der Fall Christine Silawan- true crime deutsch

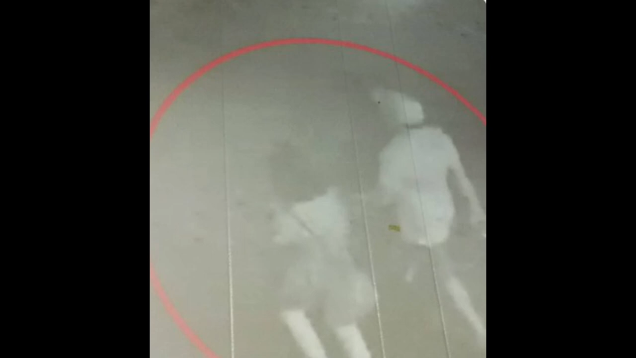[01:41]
Um wen es sich genau handelt, kann anhand der Aufnahmen nicht festgestellt werden, doch es sieht nach einem eher jungen Mann aus. Die Polizei nimmt den 17-jährigen John, den Ex-Freund von Christine,